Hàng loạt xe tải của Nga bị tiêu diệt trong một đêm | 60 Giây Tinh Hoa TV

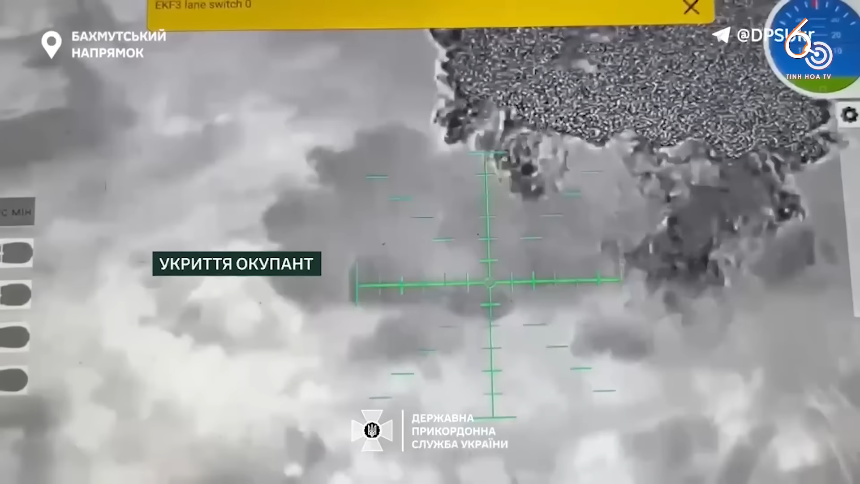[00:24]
Tiếp đến là một chiếc xe bột thép BTR-82A và ba
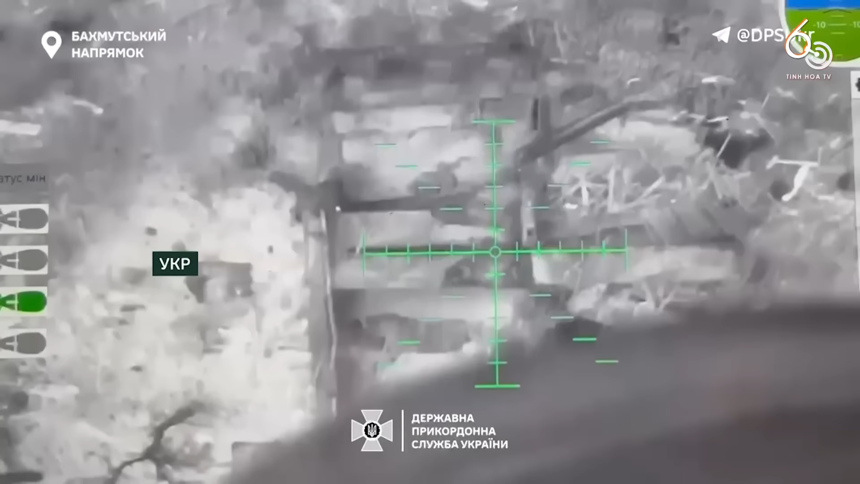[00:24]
nơi trú ẩn của quân chiếm đóng ở hướng Bakhmut bị phá hủy bởi các UAV của lực lượng viên phòng Ukraine.